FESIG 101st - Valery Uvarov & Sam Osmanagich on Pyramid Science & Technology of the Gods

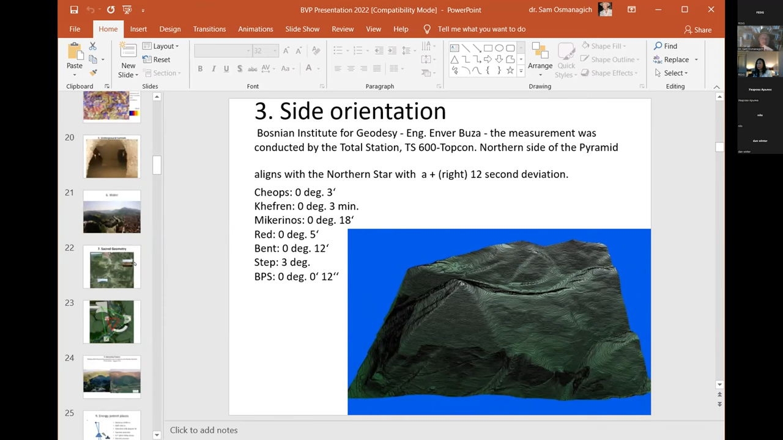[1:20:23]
being exposed to the beneficial energy of the pyramid. This is the reason why the pyramids are oriented to the cardinal points. Well, in our case, we know that the fourth element are the inner chambers.
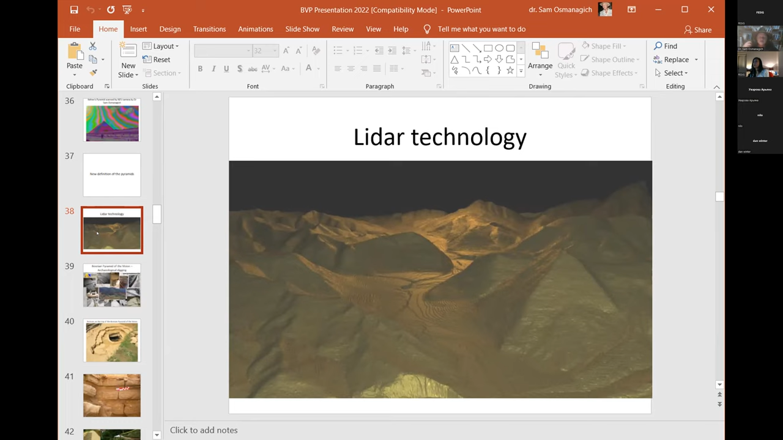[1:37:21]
showing that the Bosnian pyramid of the sun, the one to the right, is not only 220 meters, but this pyramid goes all the way down to the bottom of the valley. So the real height of the pyramid is 360 meters. Besides the sun pyramid, we have the second largest pyramid in the world, which I named the Bosnian pyramid of the moon.